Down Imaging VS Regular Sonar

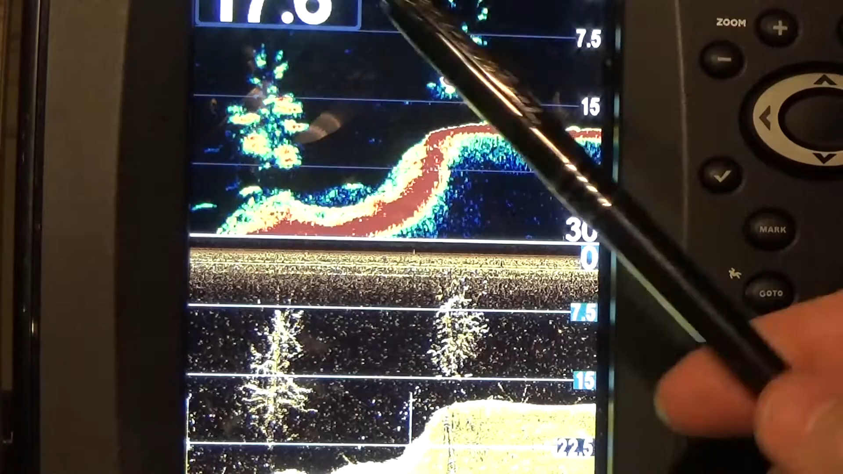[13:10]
oh, yeah, that's a tree.
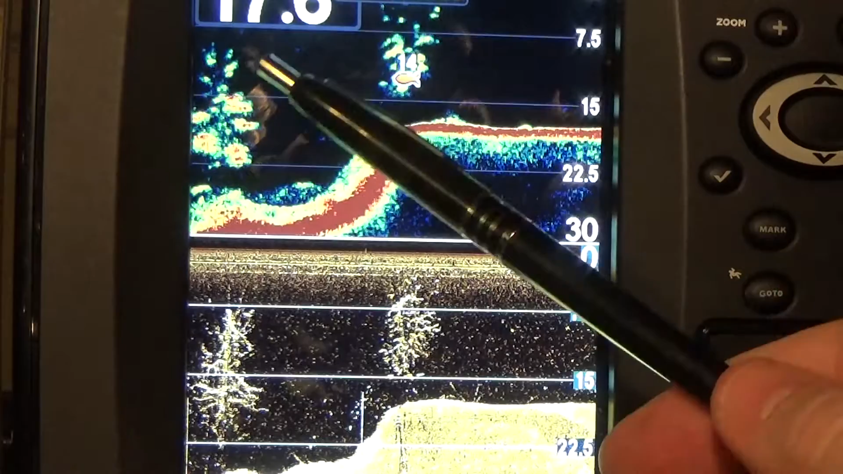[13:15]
Guys who have only regular sonar will say, yeah, that's a tree because they know they've been hung up. There's a tree here.
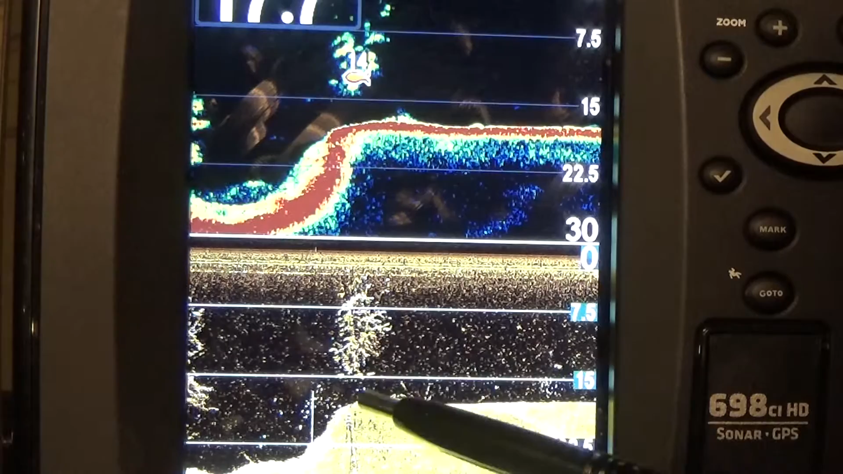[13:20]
I see a little blip here. My down imaging represents a fish up here. Not bad. I'm not going to argue with that.
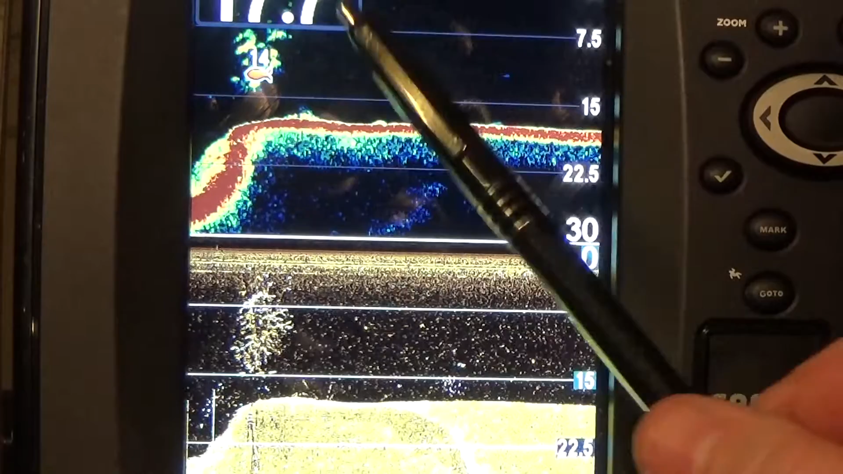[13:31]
Down imaging. Straight line. Hard bottom return. But, I look, or excuse me, regular sonar.
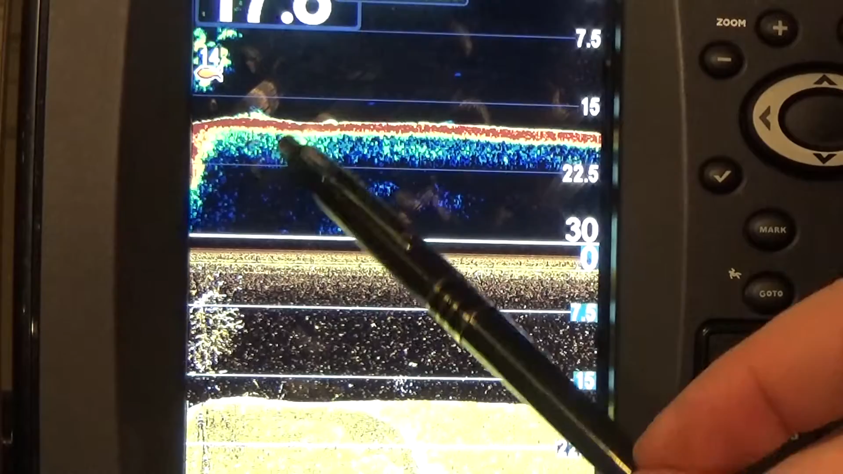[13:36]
I look at my down imaging and I kind of see, I kind of see, I see harder soil here. Softer soil here. So, that may lead into a creek channel or something.
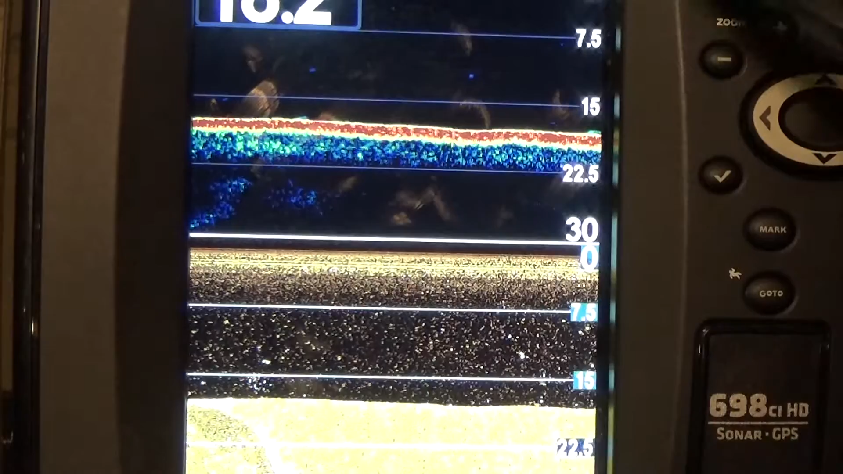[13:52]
Maybe I don't want to take a ride on my bass boat and go further up and investigate. So, we're going to follow through with a little bit of this.
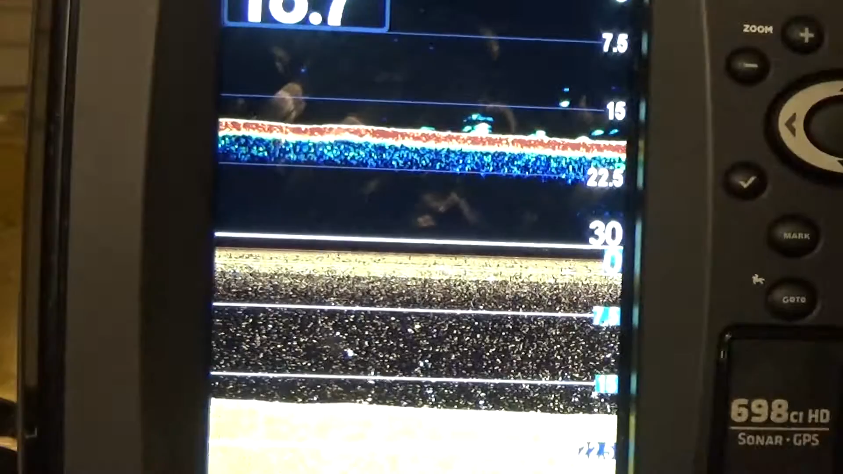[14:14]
Right here, uh, I have something going on with my regular sonar.
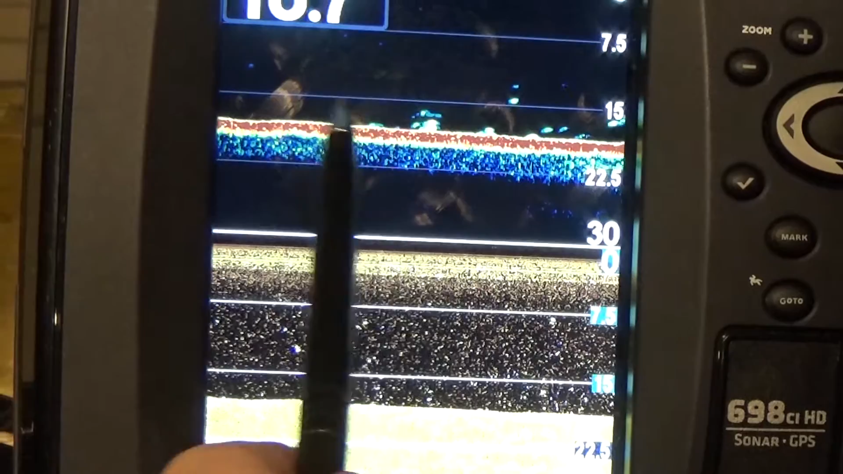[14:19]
What's going on?
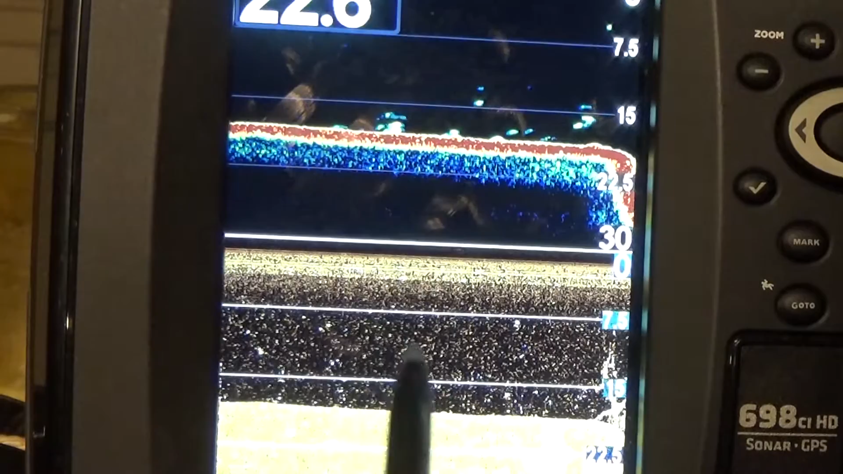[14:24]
Honestly, compared to the two, is it fish?
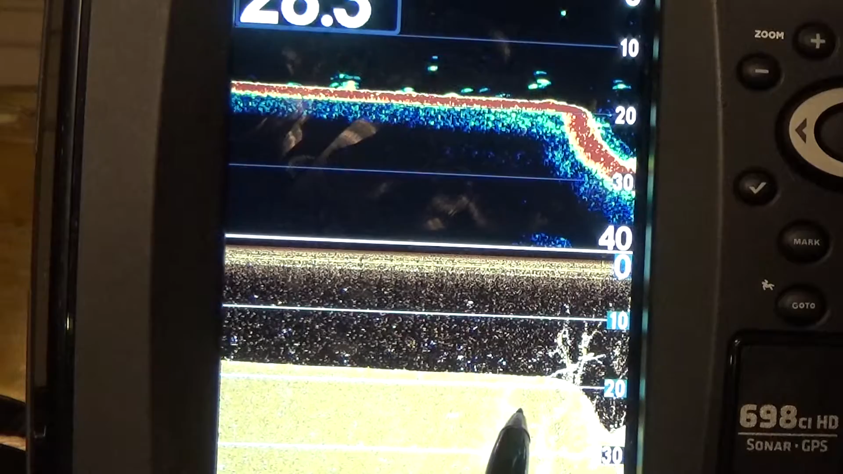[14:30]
I don't know. I have a drop off. Right?
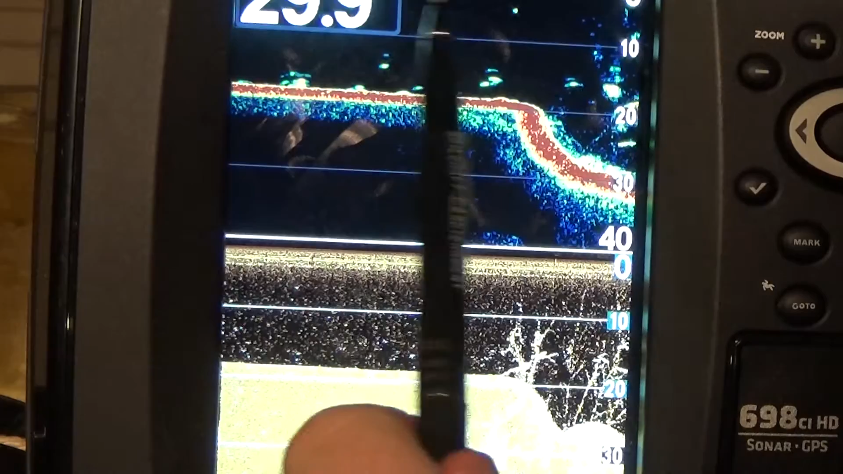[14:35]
A lot of guys say, you know, drop offs attract fish. Are these little blips fish? I don't know. Maybe it's crappie that are outsourced near this branch here.
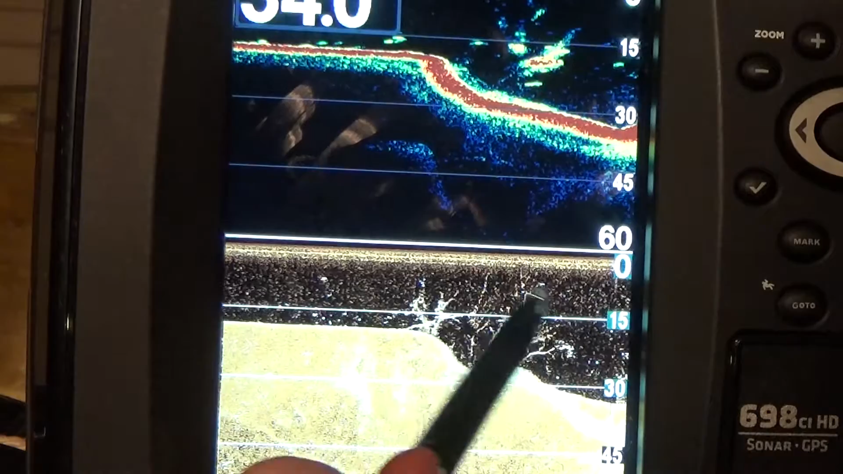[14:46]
Right? Little quick thing. See these darker lines fall on these bright lines. That's the shadow of that tree. So, when you do down imaging, you do lose some of that sonar. Uh, but it also gains you a better benefit.
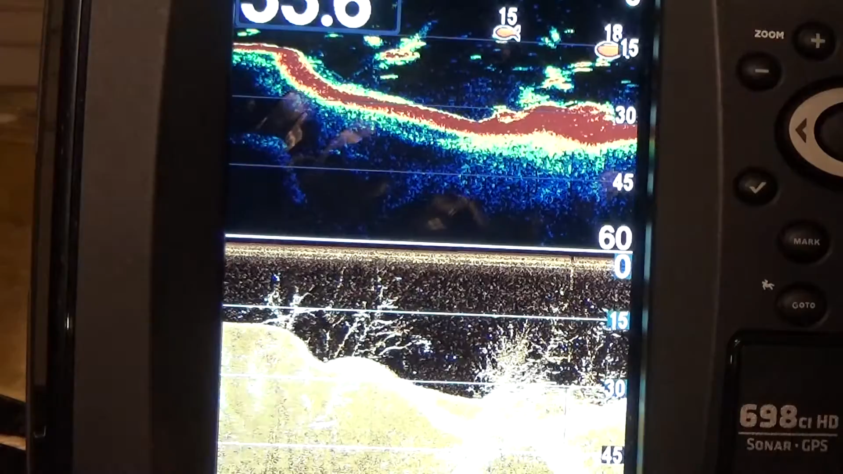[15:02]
Uh, an idea how far these branches stick out. So, I look here. Honestly, that looks like a bait ball and a fish to me. But when I come back here, I see a tree and nothing.
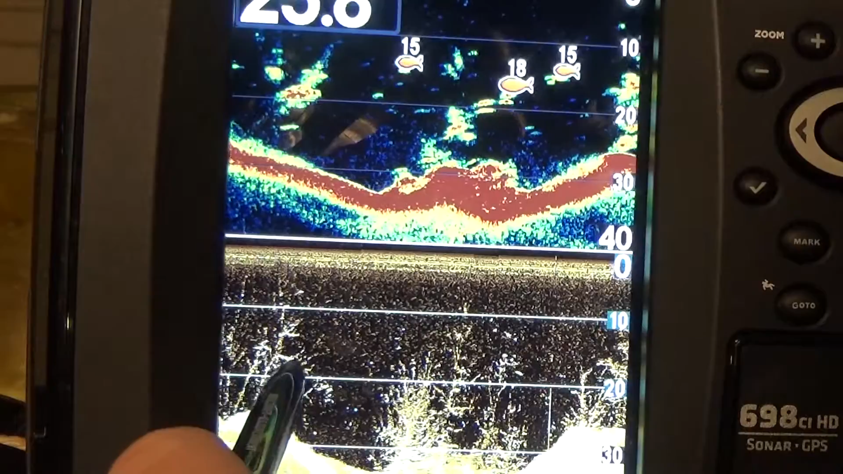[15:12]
So, which one's better than the other? Uh, neither. You should use both to get an idea of what's going on on the bottom.
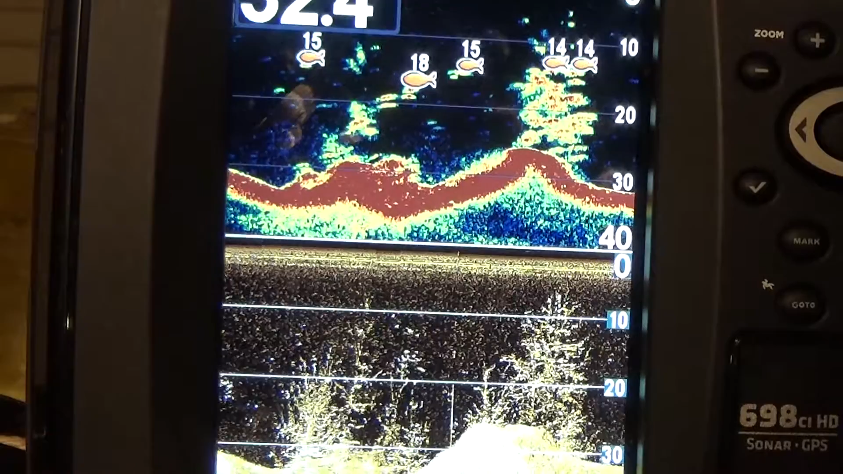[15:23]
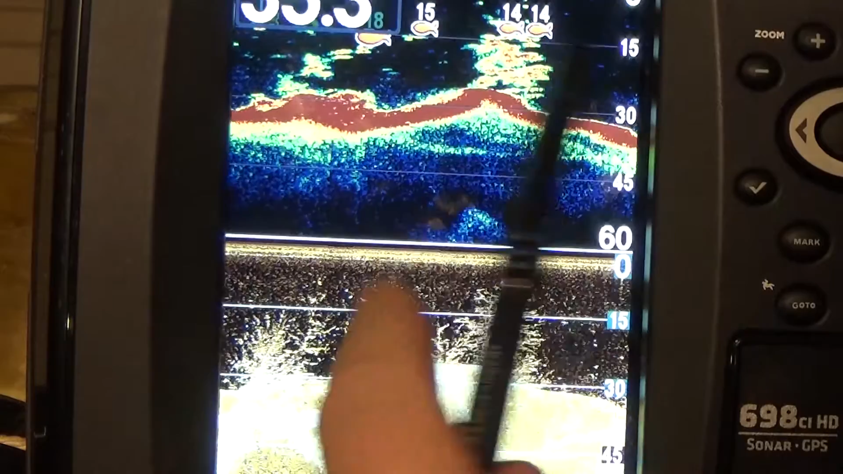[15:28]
So, tree, clearly a tree, but that's marking it as two fish. I'm going to use that as an idea of what's on the bottom. I'm going to fish that area. I'm going to catch a nice one, too.
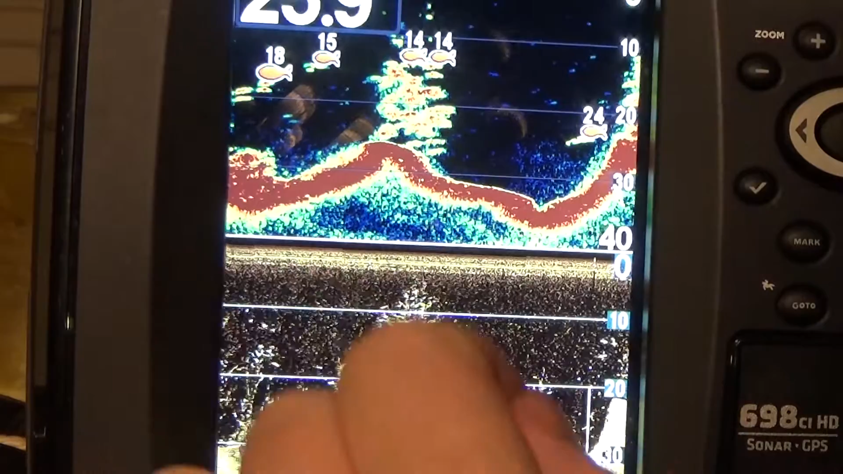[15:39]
Uh, you bass fishermen.
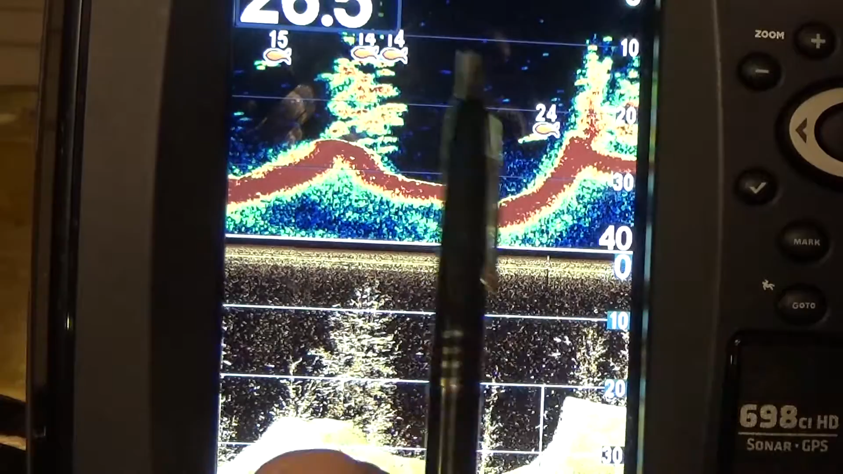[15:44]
Give this guy up. Stick with down imaging. Stick with cover. Your bass sticks so deep to the cover. They're always next to a branch. They're always in the weeds. You're not going to identify them on your regular sonar. Not the ones you're after, because, well, you're all after trophy fish. Um, stick with this picture here.